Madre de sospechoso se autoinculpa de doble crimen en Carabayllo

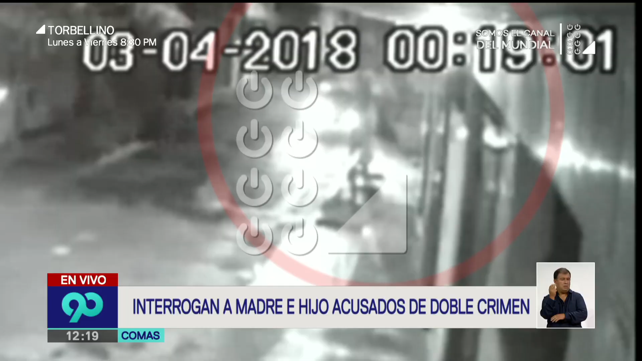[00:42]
se estaciona justamente en este lugar con la vista para ese lado como estamos mostrando. Llegó el vehículo, esperó, bajó el conductor, pero después volvió a subir y se colocó en este lado, se volvió a estacionar y se puso con dirección contraria para poder salir por esta parte de la avenida 2 de 2, por la avenida Estados Unidos cuadrados.
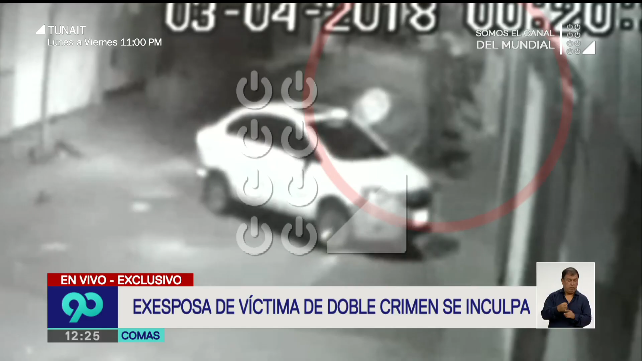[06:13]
Por otro lado, Jack no dice nada todavía. Y además, qué importante este video que hemos conseguido en exclusiva, porque acá la gente de la divindad, la gente de la policía en general, va a poder ver específicamente, quizás metiéndole un zoom, para ver a estas personas que se ven hacia el lado derecho, ¿verdad? Porque ahí podrían ver por los rasgos la característica física de las personas, quienes estarían ahí detrás. Bien, Ricardo, te agradecemos por la información. Definitivamente, si es que sabes algún detalle más, nos comunicaremos contigo nuevamente. Gracias. Gracias.